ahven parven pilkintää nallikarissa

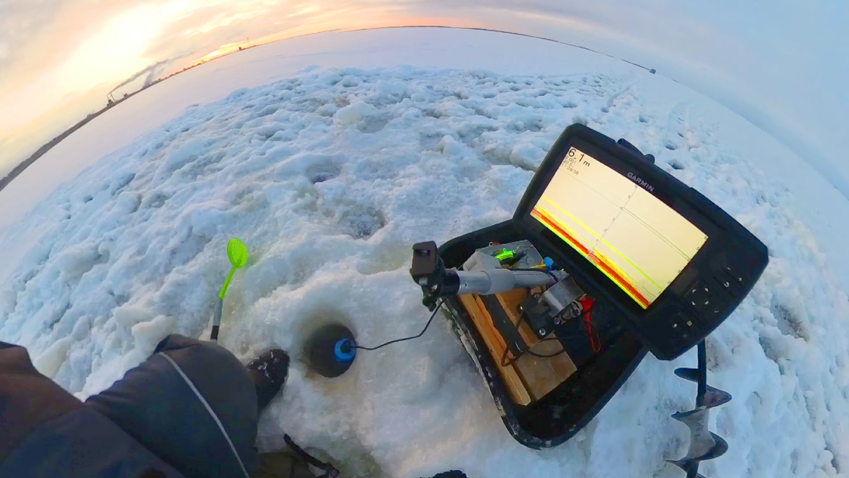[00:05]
Kalat löytyy. Ensimmäinen reikä. Yksi aave ylhäällä, tommonen pieni.
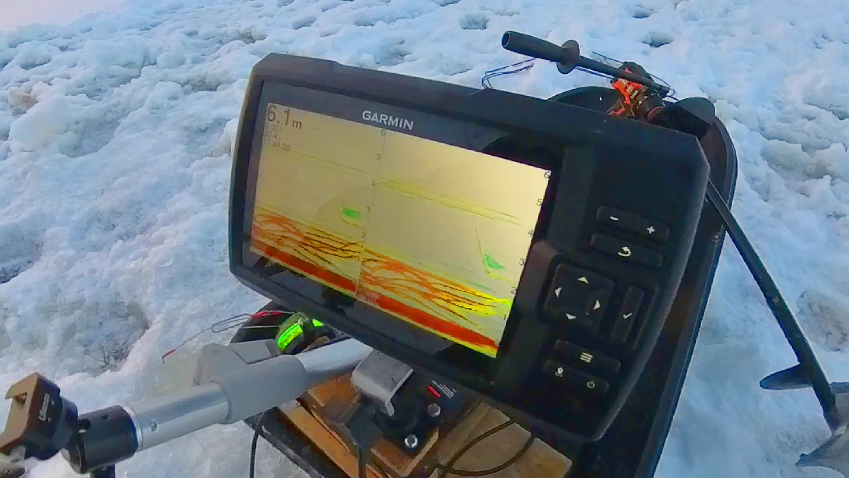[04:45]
On screen: depth 6.1 m
En ole ehkä ikinä nähnyt tuommoista.
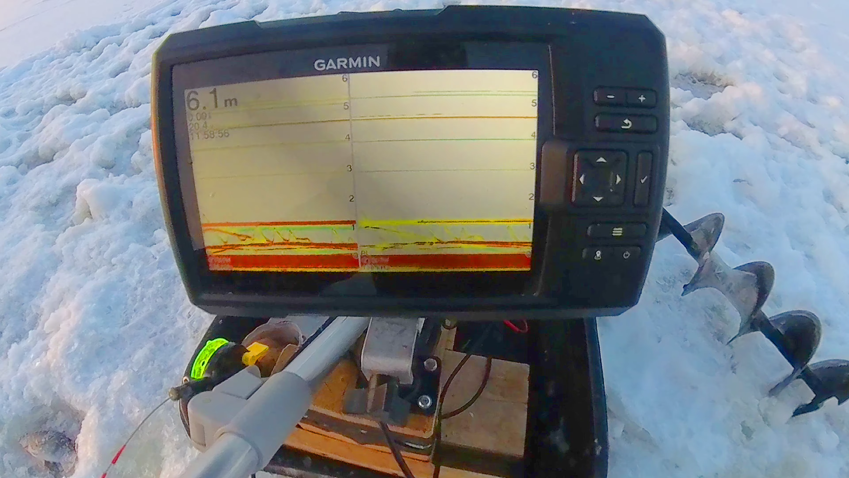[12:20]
On screen: depth 6.1 m
Siinä on kallaa tuossa. Aika passiivista. Äsken nousi, mutta ei nouse enää.